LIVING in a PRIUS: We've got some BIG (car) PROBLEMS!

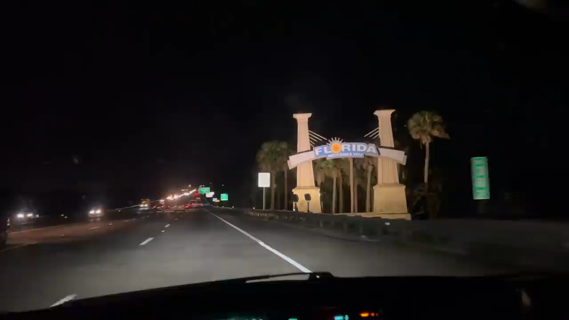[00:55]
and making our way south to Florida, where we bunk up at a rest stop for the evening.